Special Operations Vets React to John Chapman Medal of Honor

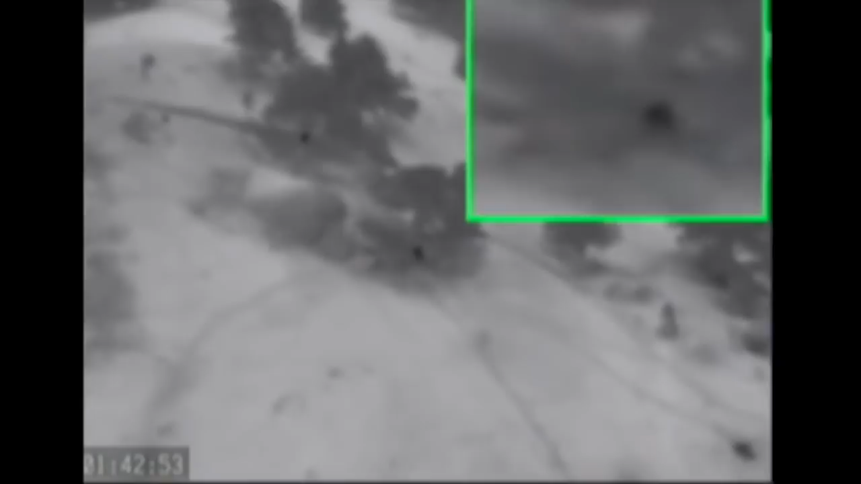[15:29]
The enemy is desperately trying to displace Chapman so they can put
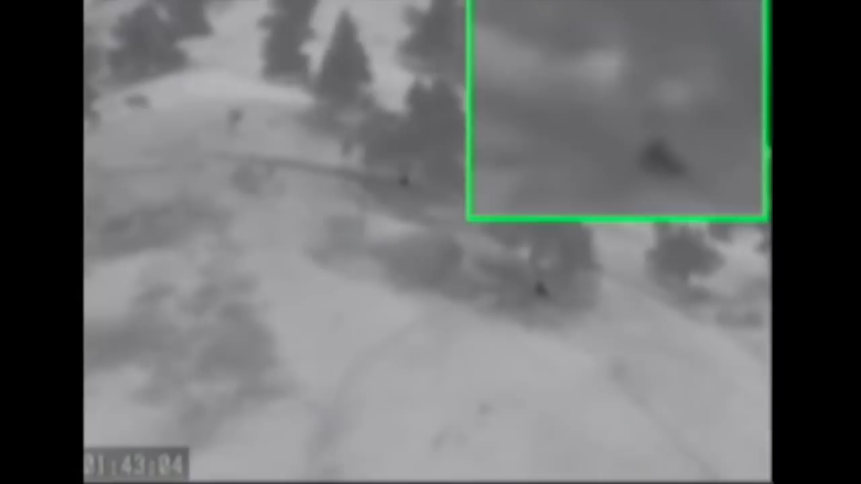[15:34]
heavy weapons or rocket-propelled grenades in Bunker 1 while simultaneously engaging the helicopter.
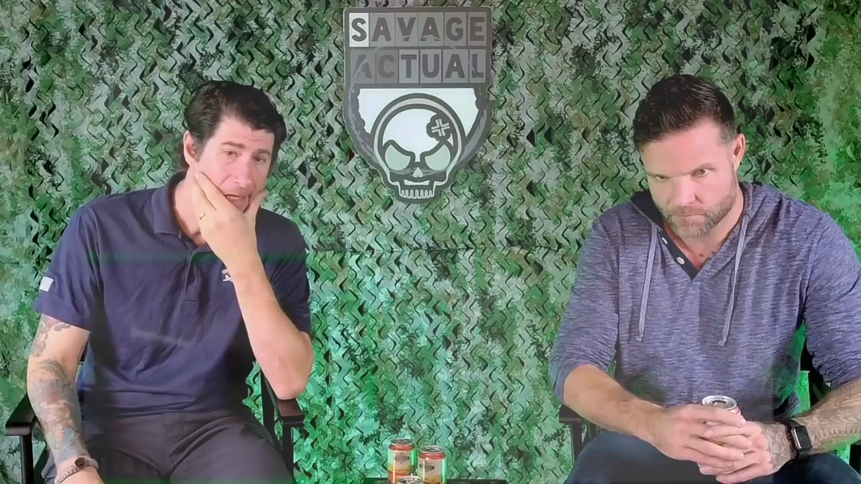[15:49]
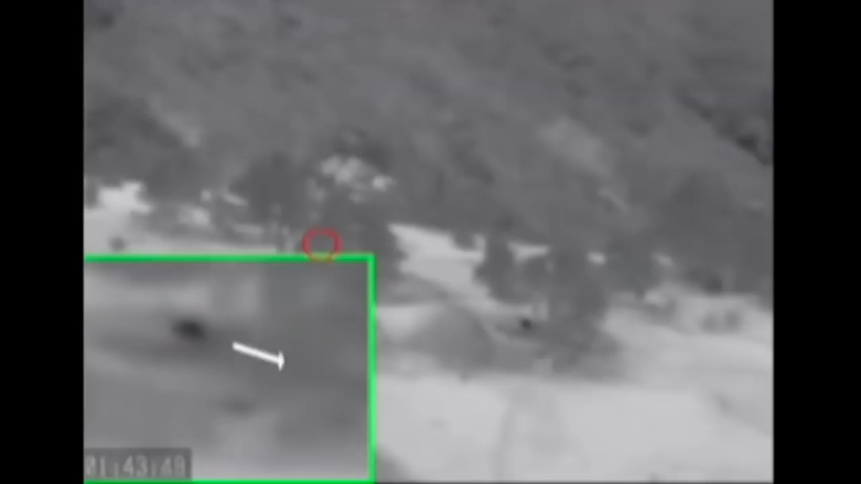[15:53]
Suffering from as many as a dozen wounds, Chapman is in fact already in the process of dying.
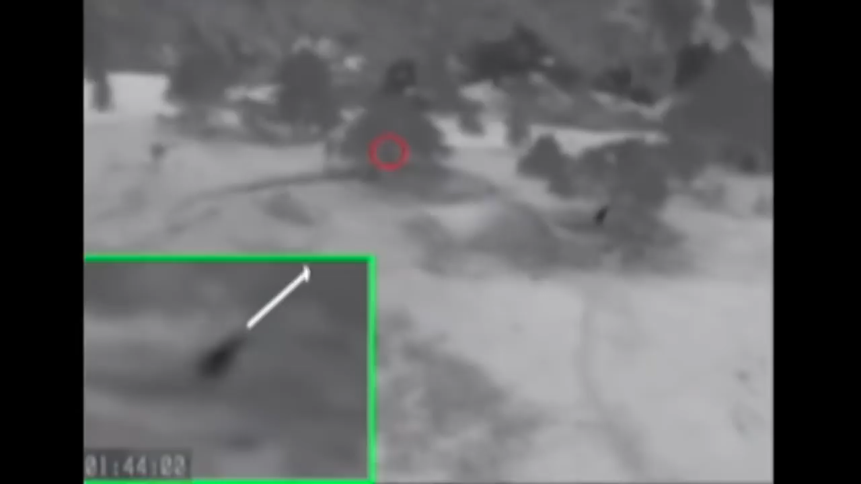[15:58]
As he fights, the helicopter is struck by a rocket-propelled grenade and makes a remarkable controlled crash just below Chapman and the summit.
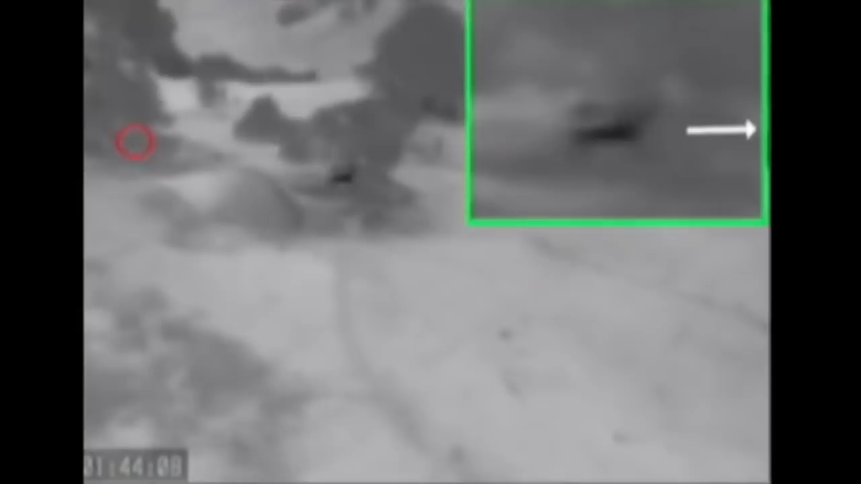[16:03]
Chapman, now off-screen, continues to cover his comrades as they pour out of the stricken helicopter.
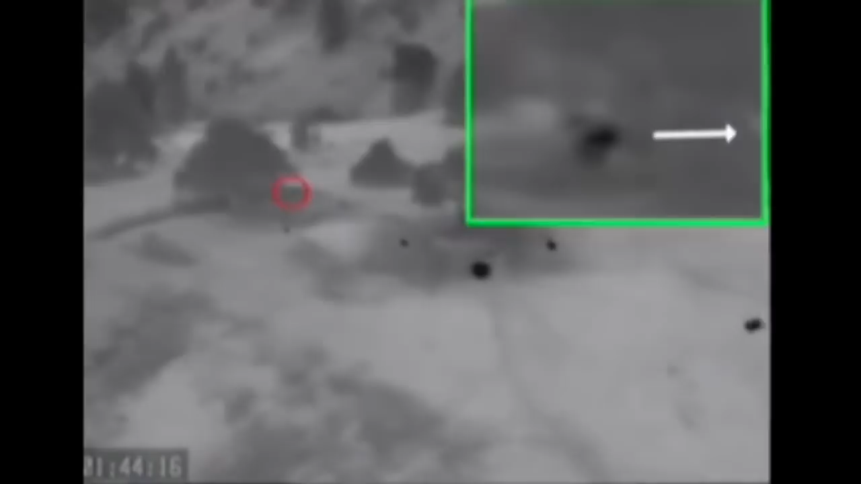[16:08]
Some of them are fatally shot as they exit.
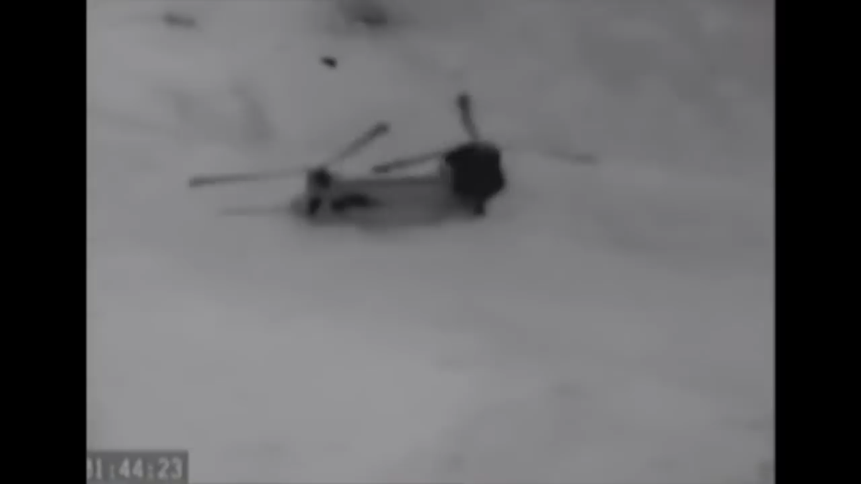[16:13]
These images, with Chapman fighting the enemy at close quarter,
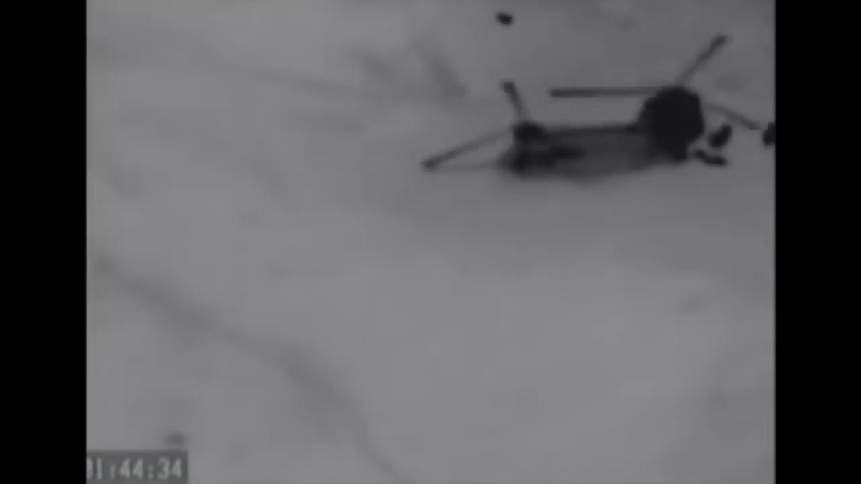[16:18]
are the last to show him alive and in this heroic act, thus qualifying for his second Medal of Honor.
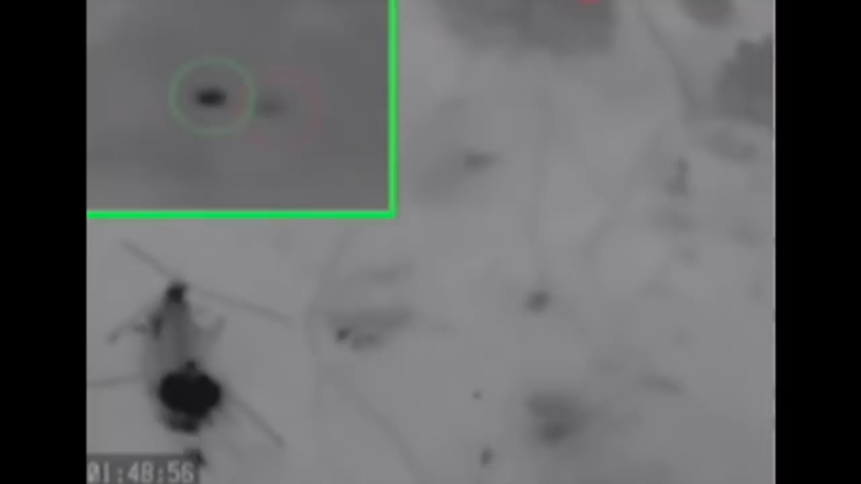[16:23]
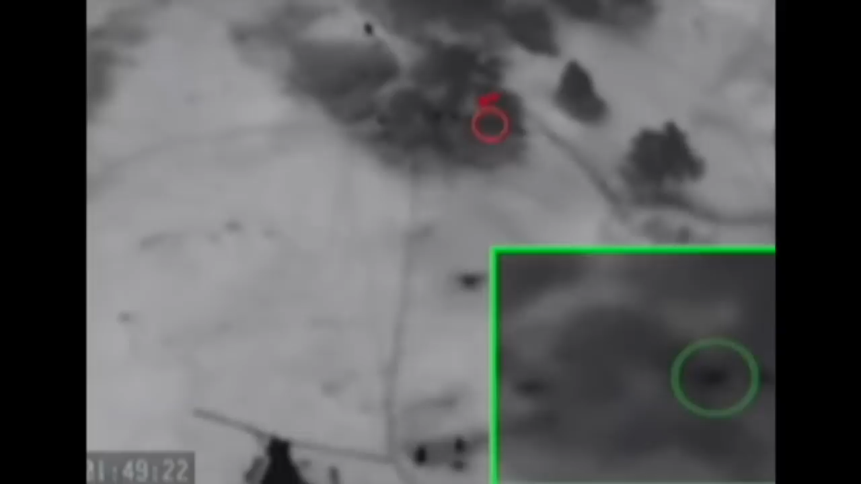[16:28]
Ultimately, Chapman would expend all but the last few rounds of his ammunition, until, finally,
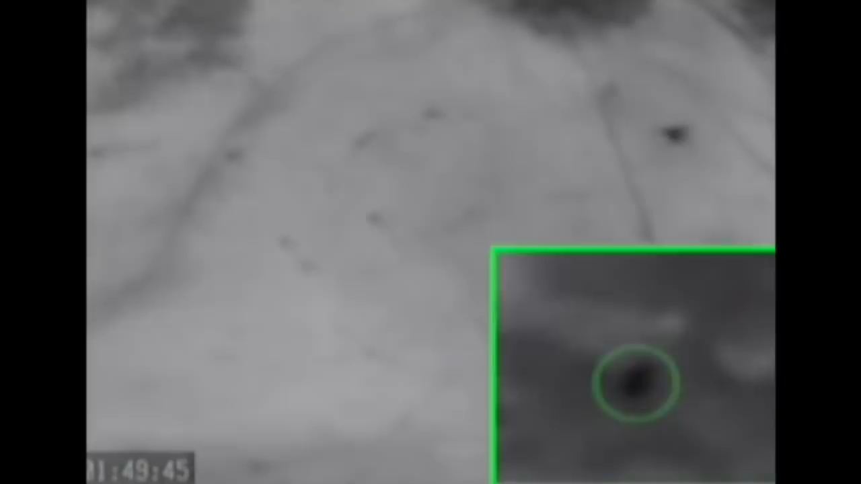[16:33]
after 16 bullet and shrapnel wounds, Chapman succumbs when he is shot through the heart.